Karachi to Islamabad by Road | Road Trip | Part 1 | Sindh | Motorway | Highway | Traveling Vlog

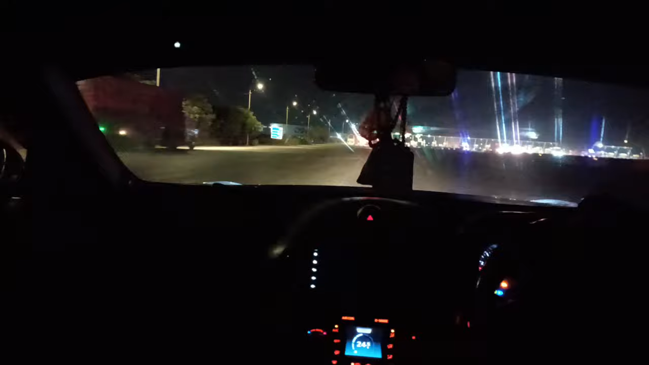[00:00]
السلام علیکم خوابتین و حضرات امید کرتے ہیں سب خیریت سوئیں گے آج آپ کا بھائی جا رہا ہے راجی ٹو اسلام آباد دیکھتے ہیں کیا کہہ دوسر اس کا بھائی
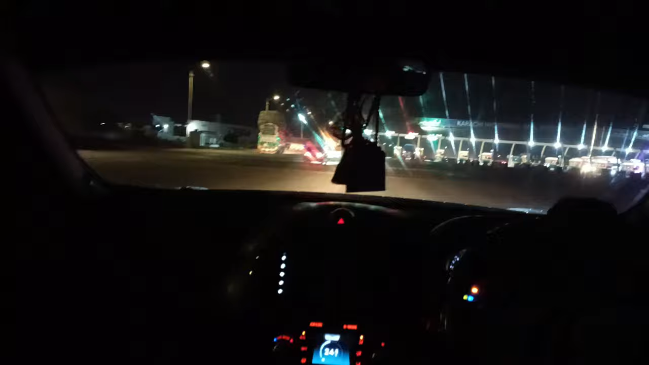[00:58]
کہ اسلام آباد سے ہمارے سلوان بھائی آئے تھے تو انہوں نے گاڑی یہاں سے خرید نہیں تھی تو ماشاء اللہ گاڑی ہم نے خرید لی ہے تو آپ لوگ کو پوری گاڑی دکھائیں گے تھوڑی دیر بعد تھوڑا دن من ہو جائے تو کراچی کا ٹول آگیا ہے تو بس یہ ٹول
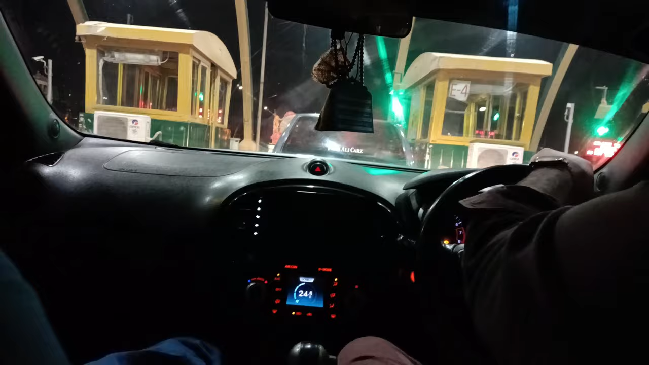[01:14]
پار کریں گے پھر ساری اپڈیٹ آپ کے ساتھ شیئر کرتے جائیں گے تو ویڈیو پوری دیکھنے آپ لوگ نے ٹھیک ہے تو کراچی سے اسلام آباد کا سفر ہے ہمارا تو آپ کو اور ہمارا ساتھ سفر ہوگا تو انشاء اللہ جیسی ساری اپڈیٹ جو جو ہوگی آپ کے ساتھ شیئر کرتے جائیں گے یہ اپنے ٹول کروس کر دیا ہے